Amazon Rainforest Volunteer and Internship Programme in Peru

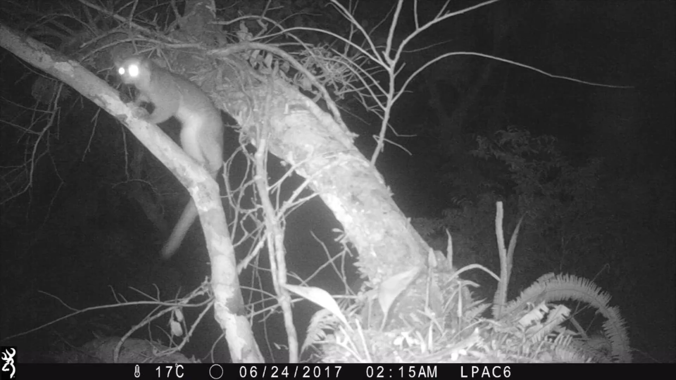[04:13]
The best thing about working with camera traps is that you get to see the rare and the shy animals that you wouldn't get to see otherwise.